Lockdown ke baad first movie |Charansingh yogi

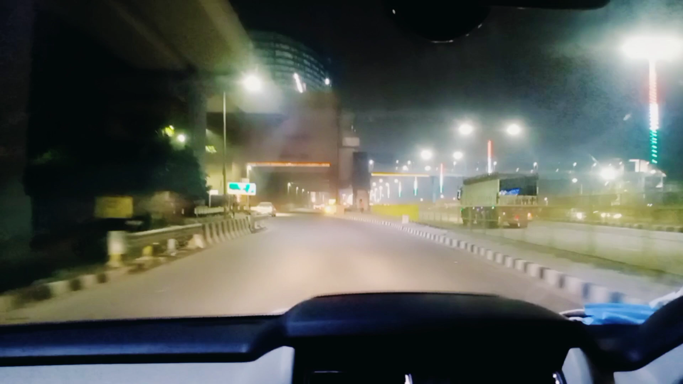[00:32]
रात की तो बात ही कुछ लगए दिन में तो यहां पर बहुत ट्रैफिक रहता है